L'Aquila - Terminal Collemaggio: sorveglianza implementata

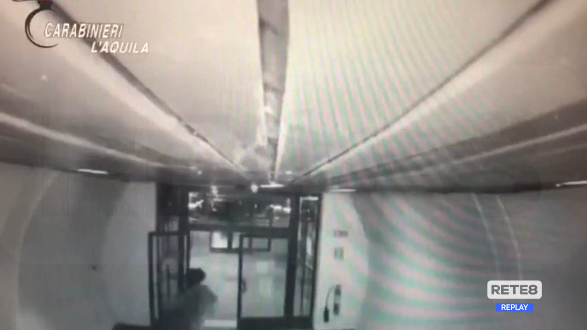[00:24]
Ad incastrare i due le immagini della videosorveglianza del tunnel che dimostrano dunque l'utilità del sistema nell'ausilio alle forze dell'ordine. È da tempo che la città chiede maggiore sicurezza in quella zona, spesso ritrovo di gruppetti di giovani dediti a violenze e rapine.